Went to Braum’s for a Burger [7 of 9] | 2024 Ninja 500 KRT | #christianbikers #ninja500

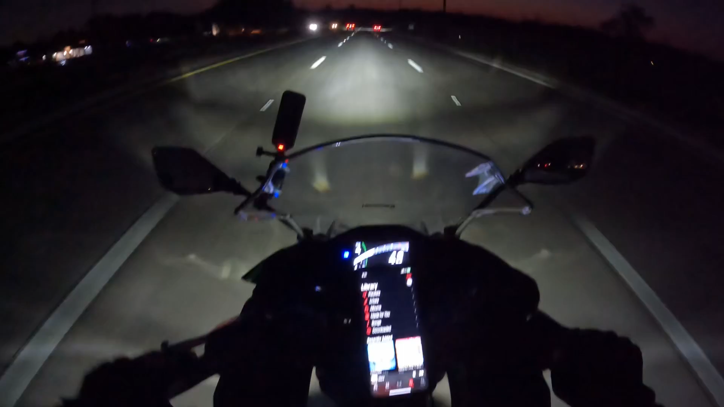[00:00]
let me get up here with i like to now at nighttime believe it or not i like to be up here with these cars and the reason i like to be up here because they add distance of the ability to me to see so it's my light if my light can reach their car now you can see their light so now it gives me a clear i mean like and
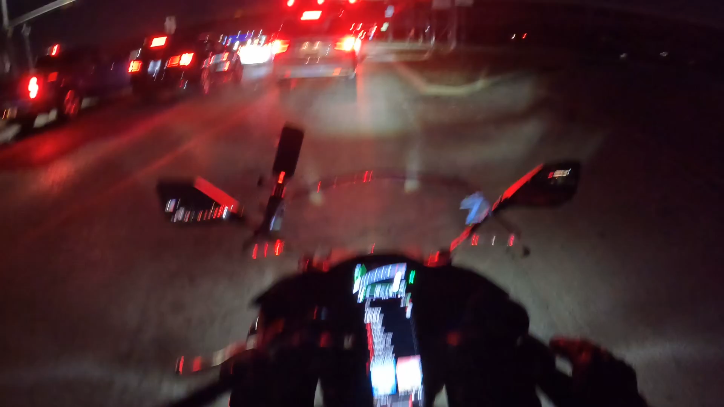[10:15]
oh we're almost oh we got here quick right and that's one thing that i like about that road not a lot of lights um not a lot of traffic and if you just ride your ride um you know you get here pretty quick so once we cross this area right here this is 377 we cross this area then it's just uh down a few lights is it no no it's down a few lights and then there's another bridge and then um